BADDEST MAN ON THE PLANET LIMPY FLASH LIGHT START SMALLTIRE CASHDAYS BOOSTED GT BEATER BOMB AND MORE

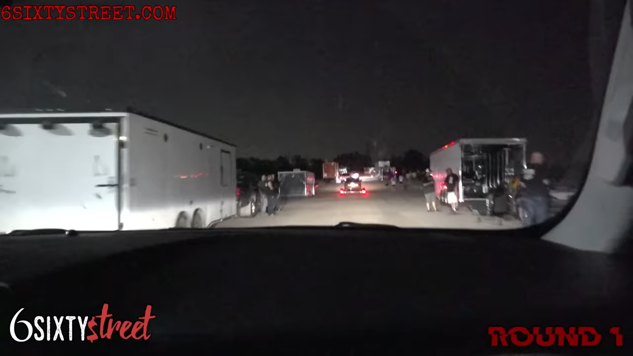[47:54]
Staging lane. The street staging. Yeah, we're not gonna be able to get through, I think.
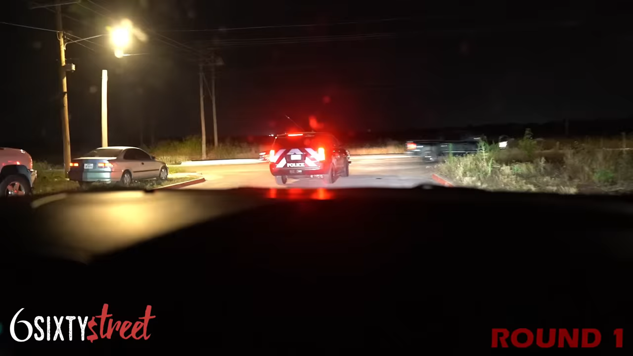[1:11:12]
Here goes. Right, I guess we're going left. Yeah, they are not around tonight.